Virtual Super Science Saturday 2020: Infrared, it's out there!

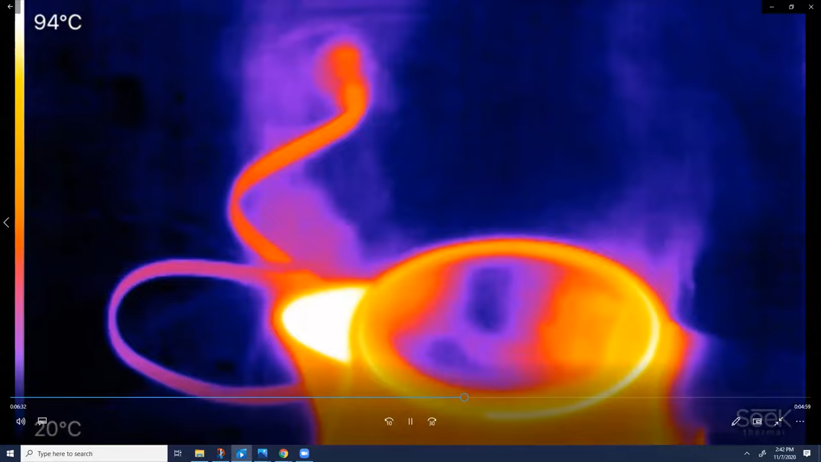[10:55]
On screen: scale bottom 20°C
It's a teapot. With a cold glass of water sitting next to it.
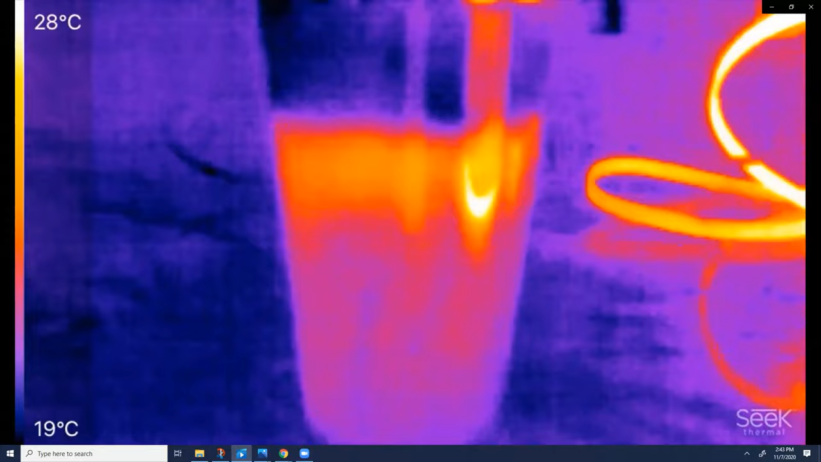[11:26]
On screen: scale top 28°C, scale bottom 19°C
Oh, look, the hot water is staying sort of on top of the cold water.
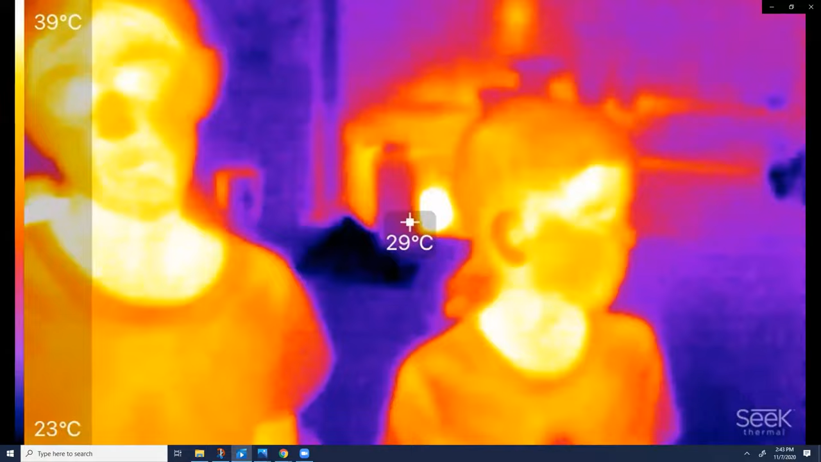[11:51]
On screen: spot 29°C, scale top 39°C, scale bottom 23°C
Okay. These two kids say the chocolate chip cookies have cooled off enough to eat.
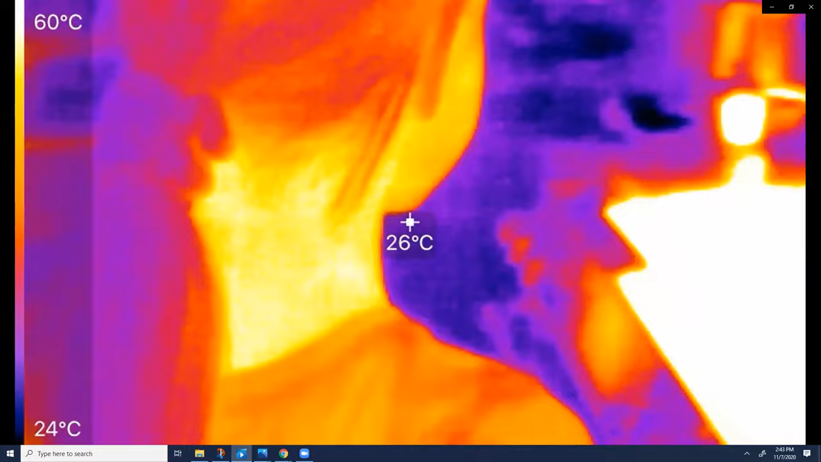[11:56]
On screen: spot 26°C, scale top 60°C, scale bottom 24°C
Let's have a look. Hmm. Let me see. Come stare at the camera. Do you think those cookies have cooled off enough?
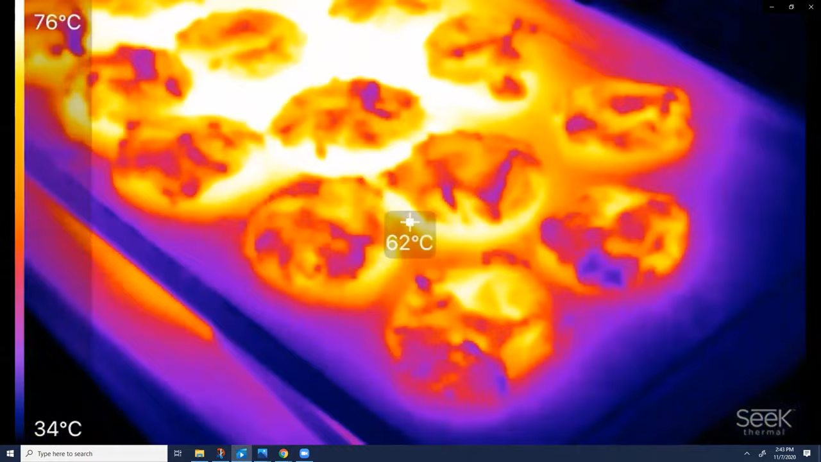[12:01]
On screen: spot 62°C, scale top 76°C, scale bottom 34°C
Yeah. They look like they're on fire. No, they're not. All right. Well, let's find out if we can have one. Hmm. Two chocolate chip cookies are missing.
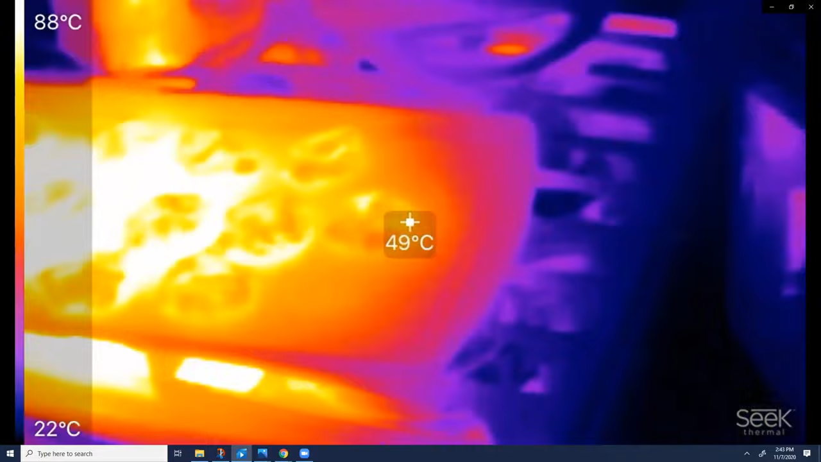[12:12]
On screen: spot 49°C, scale top 88°C, scale bottom 22°C
I wonder who ate them. Okay. Stick out your tongue.
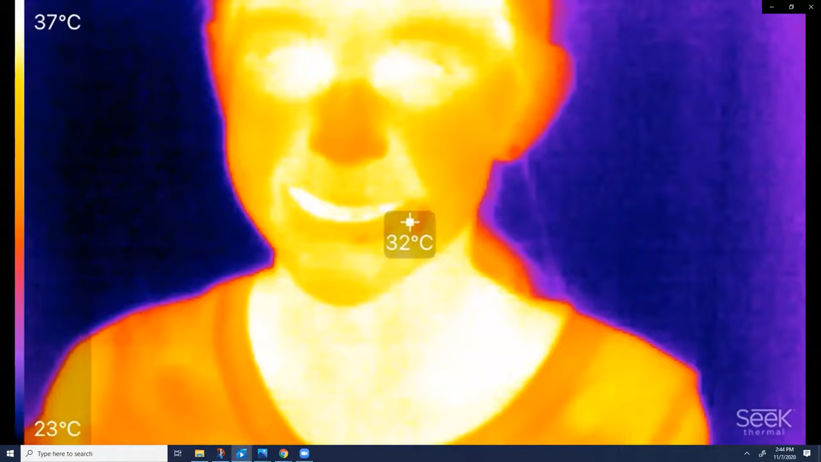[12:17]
On screen: spot 32°C, scale top 37°C, scale bottom 23°C
Stick out your tongue. Let me see. Let me see. Who's got a hot tongue?
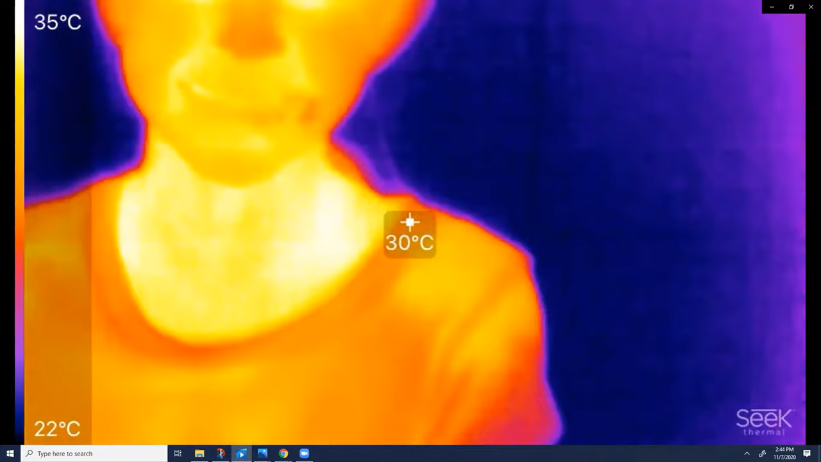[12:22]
On screen: spot 30°C, scale top 35°C, scale bottom 22°C
Let me see. Guilty as charged. Okay. Let's put some water in the bath. It looks like a cold bath or anything.
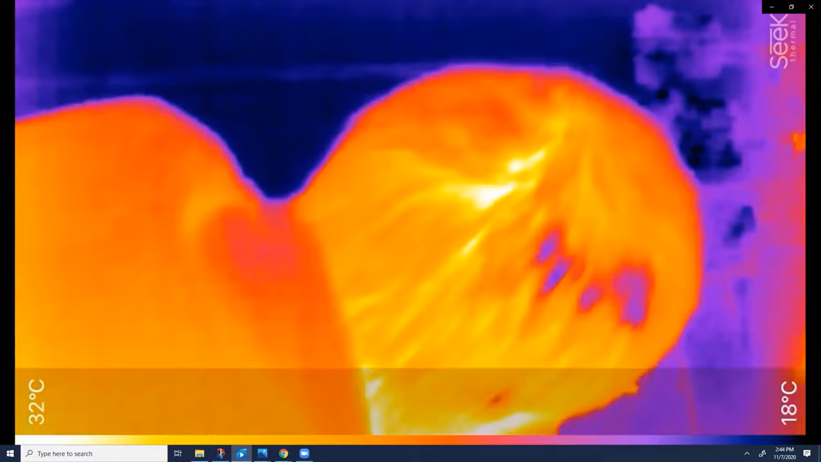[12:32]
On screen: scale top 32°C, scale bottom 18°C
No. Let's see what that looks like. No.
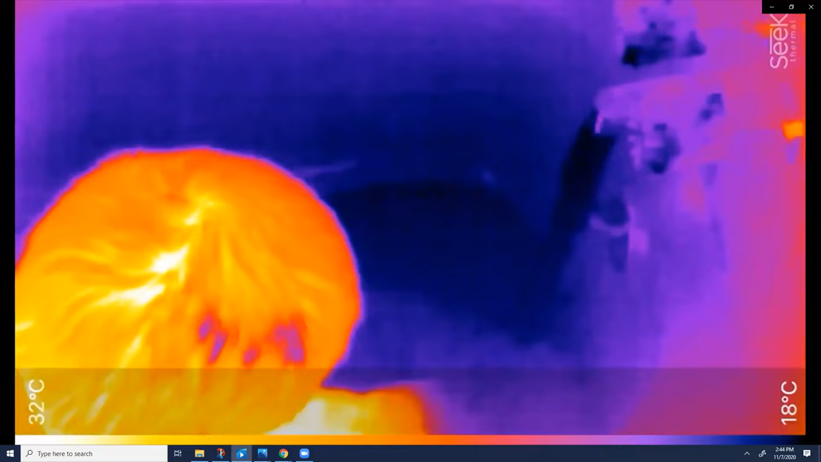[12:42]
On screen: scale top 32°C, scale bottom 18°C
Oh, it's pretty cold. Do you think we should add some hot water?
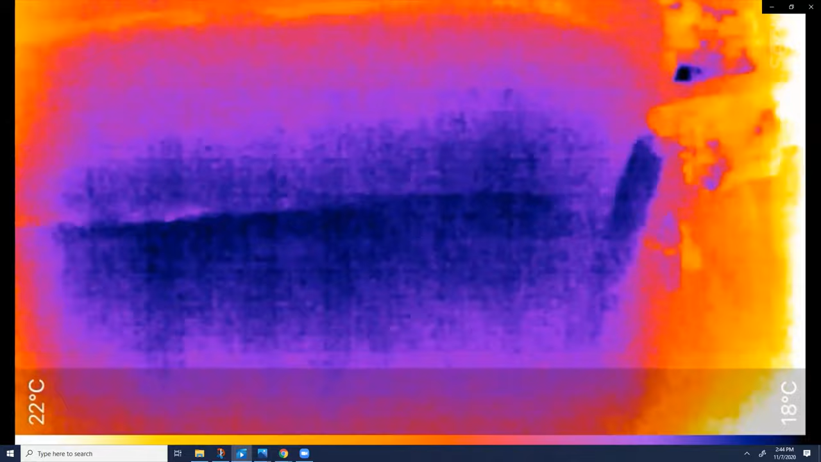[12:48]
On screen: scale top 22°C, scale bottom 18°C
Yeah. Because everybody's in the bath. Ah!
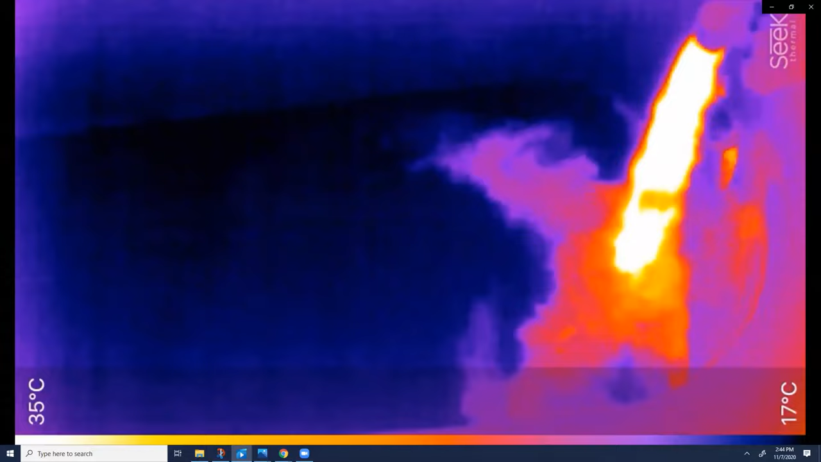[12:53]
On screen: scale top 35°C, scale bottom 17°C
Hmm. That's cool. Let's mix it up. Wait.